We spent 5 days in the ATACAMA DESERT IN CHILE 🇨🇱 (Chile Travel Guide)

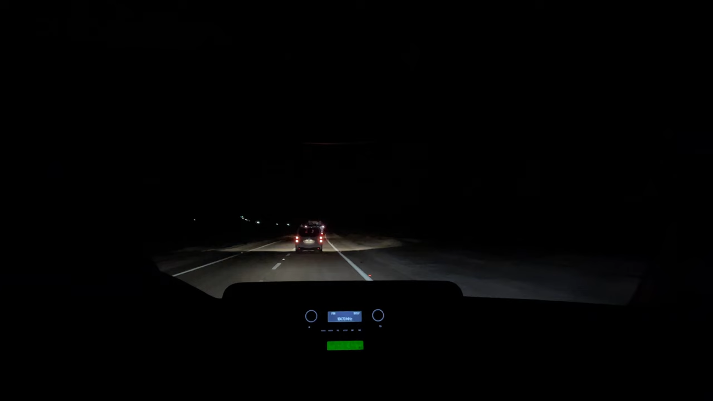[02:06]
After driving for more than an hour in pitch black we arrived in San Pedro de Atacama.
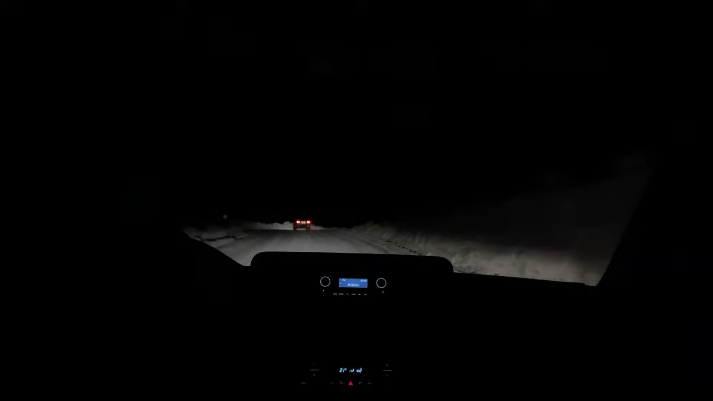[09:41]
We were lucky that our tour to El Tatio took place, because the road was closed the days before due to heavy snowfall.